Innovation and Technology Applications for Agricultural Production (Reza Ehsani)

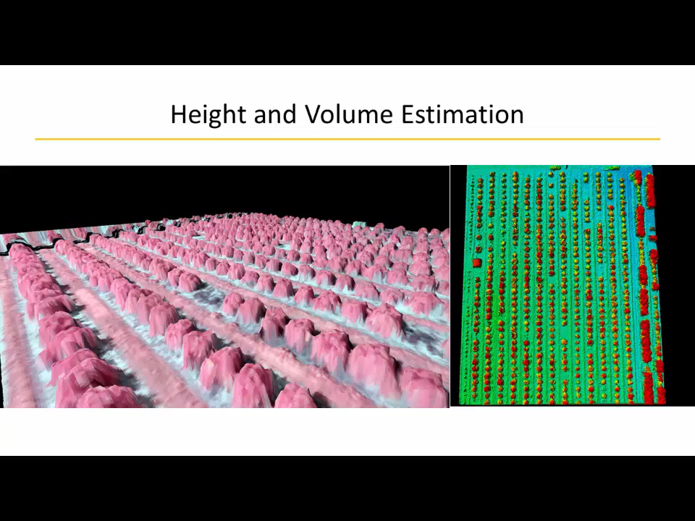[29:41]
Because, because the, the way you fly and take consecutive pictures. So, this is actually an orange grove that you can see, we, we can see the size and volume of the trees here. So, so what's the use of it?